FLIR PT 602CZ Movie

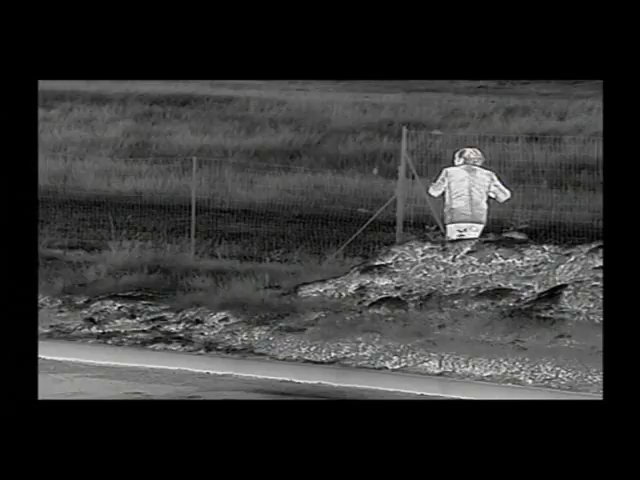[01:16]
The FLIR PT602CZ is a multi-sensor system.
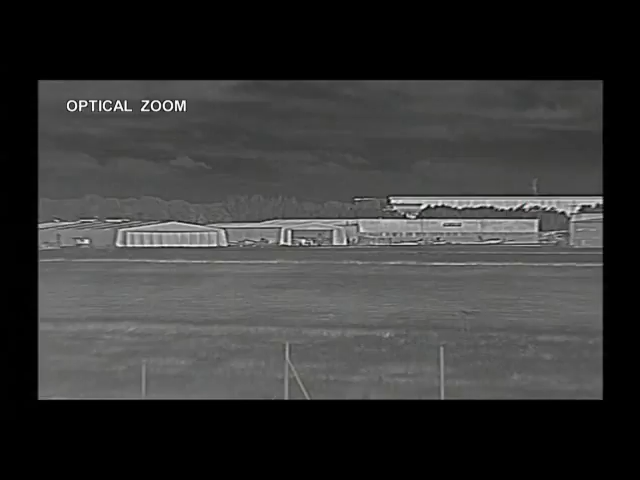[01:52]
The FLIR PT602CZ is equipped with powerful continuous optical zoom capability on the thermal image. It zooms between a 28 degree wide field of view and a 2 degree narrow field of view. The FLIR PT602CZ is also equipped with a continuous e-zoom on the thermal image. It allows the operator to have an even closer look at certain situations.
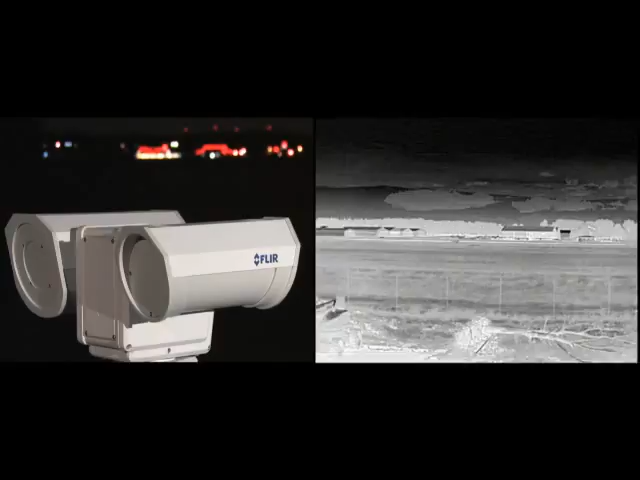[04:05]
Protect your ports, airports, borders, coastline or industrial facilities against multiple security threats.
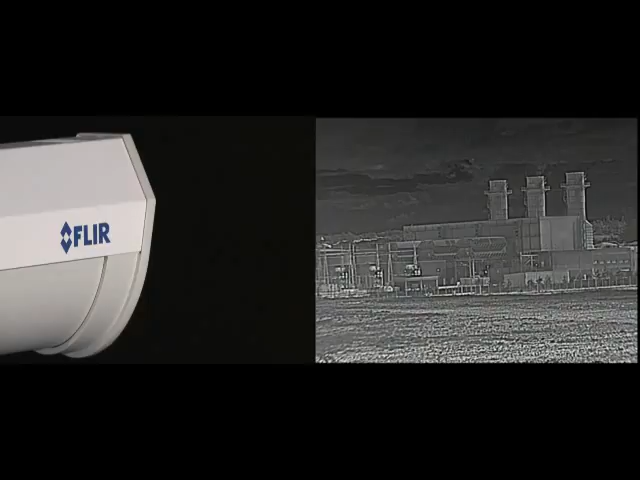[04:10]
And install the FLIR PT602CZ thermal imaging camera in your new or existing security networks.